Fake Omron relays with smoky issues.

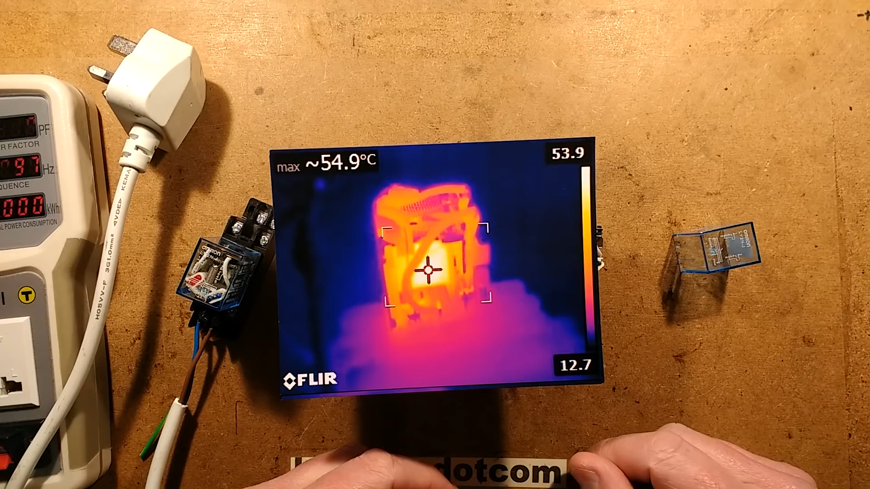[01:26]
On screen: max 54.9°C
12 volts should I say And I put the cover loosely over it I powered it up
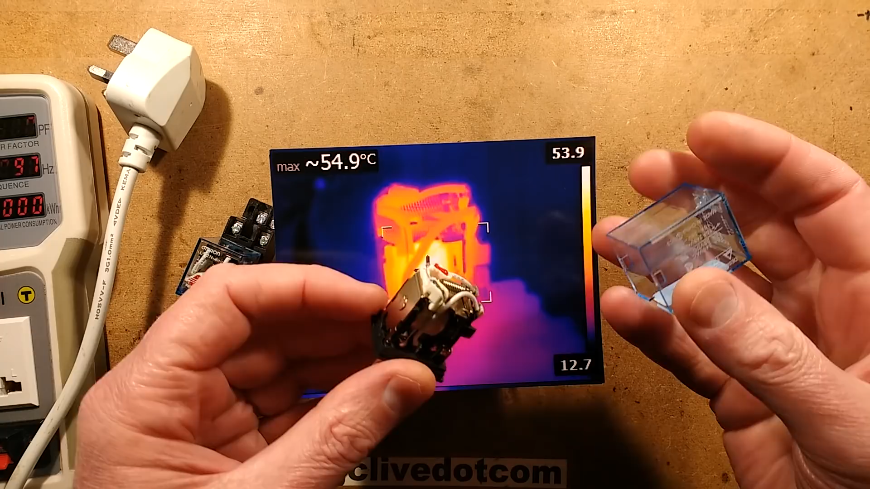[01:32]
On screen: max 54.9°C
Undid the cover but kept it loosely over it So it warmed up internally Left it for a
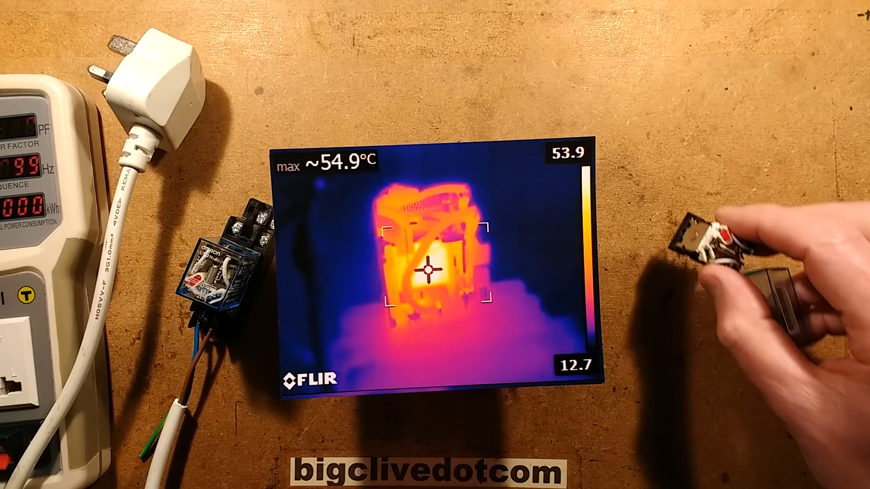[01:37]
On screen: max 54.9°C
while and then came back and measured the temperature And the 12 volt one was 54.9 degrees Celsius Say
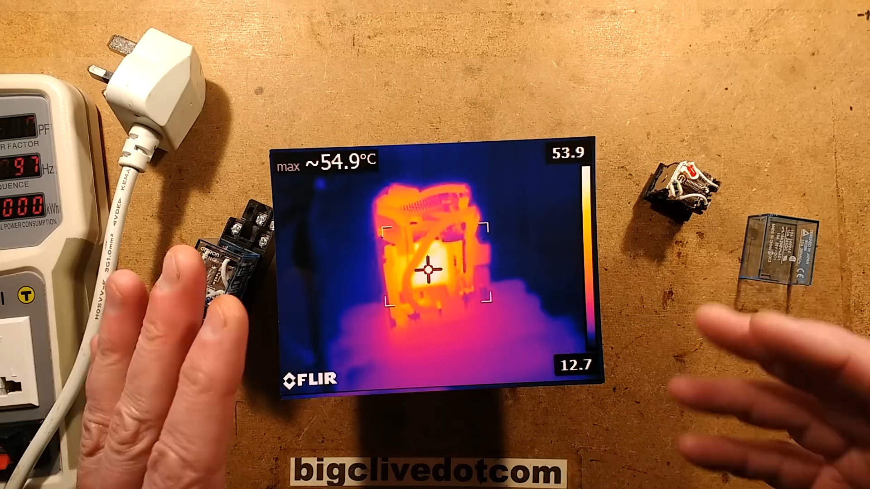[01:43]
On screen: max 54.9°C
55 because that's a nice round figure Because that means it was about 40 degrees Celsius above ambient
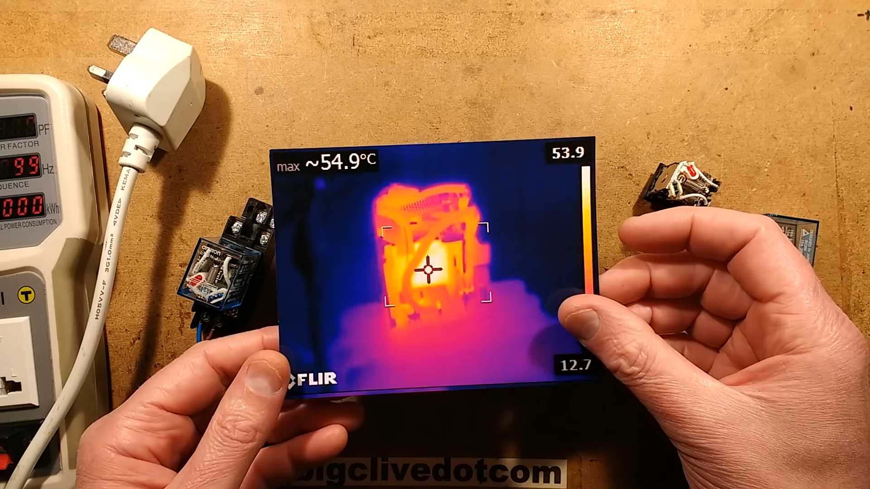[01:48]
On screen: max 54.9°C
Then I did the 240 volt one And it got quite a lot
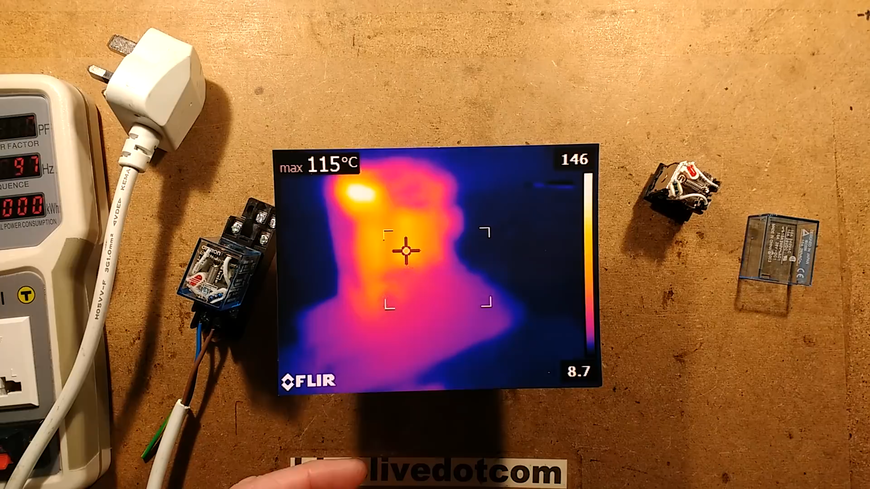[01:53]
On screen: max 115°C
hotter It went up to 115 which meant it went 100 degrees Celsius above ambient Which is significantly more But do you see this sort of hot spot up here
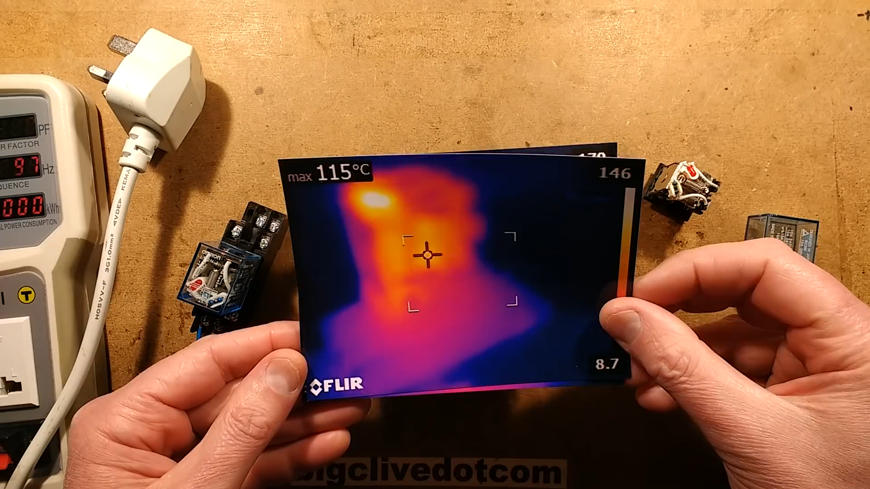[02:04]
On screen: max 115°C
That's the resistor on top And the resistor sits there And after about 10 or 15 minutes That resistor reached about 220 degrees Celsius
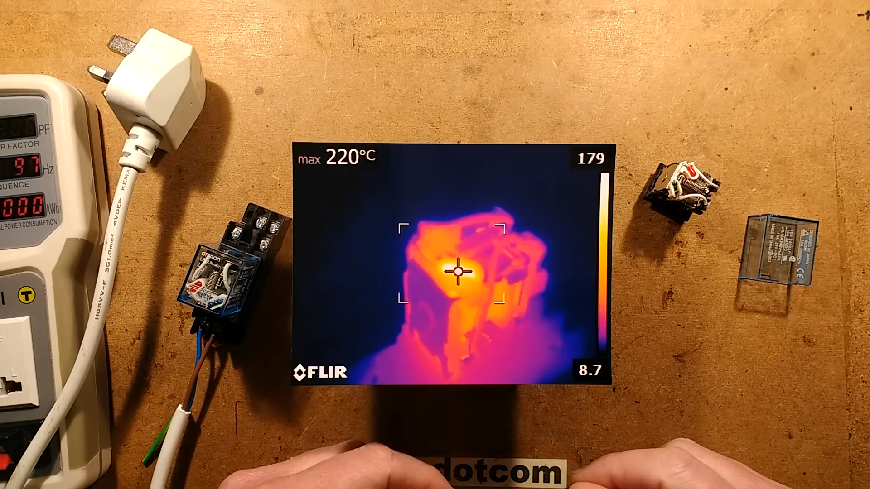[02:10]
On screen: max 220°C
And when I lifted the lid to look at it You could
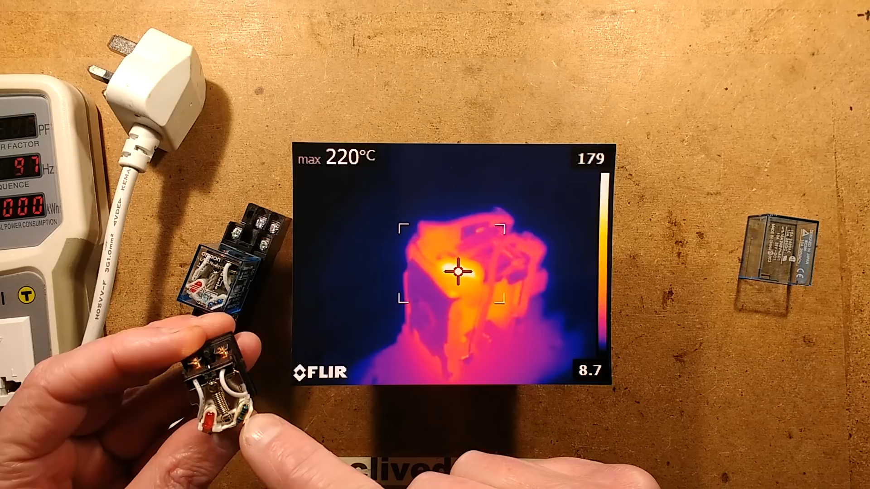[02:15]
On screen: max 220°C
actually poke the plastic here Let me just zoom down on this